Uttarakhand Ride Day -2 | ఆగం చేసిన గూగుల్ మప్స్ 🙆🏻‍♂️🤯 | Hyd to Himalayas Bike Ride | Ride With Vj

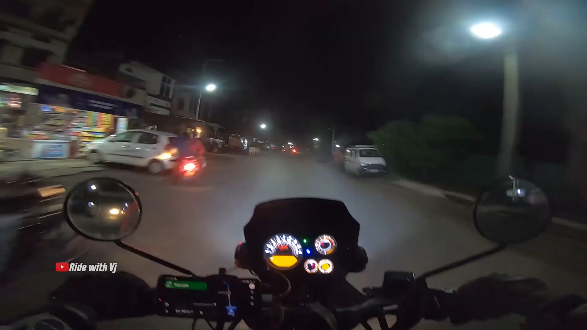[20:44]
ఆవులు మాత్రము అడ్డ గోలి ఉన్నాయి రోడ్డు మీద, ఏడ పడితే అడాయిగో.
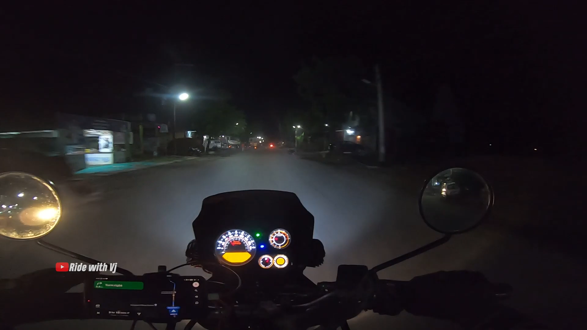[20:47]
ఈడొకటి ఇది చూడండి ఎంత ఒయ్యారంగా వండుకుందో.
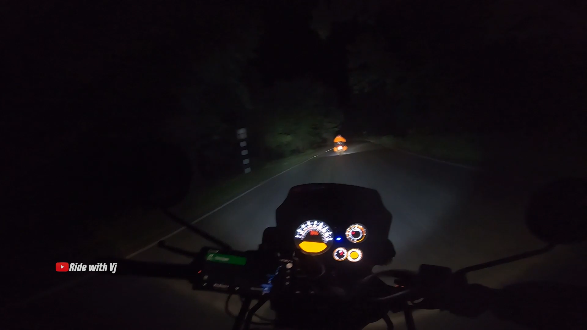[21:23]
ఇప్పుడు జస్ట్ రోడ్డు మాత్రమే దొరికింది. మంచిగా జబర్దస్త్ 40 కిలోమీటర్స్ ఫారెస్ట్, జబర్దస్త్ బెండ్లు, హెయిర్ పిన్ బెండ్స్ అయితే పిచ్చెక్కిస్తున్నాయి.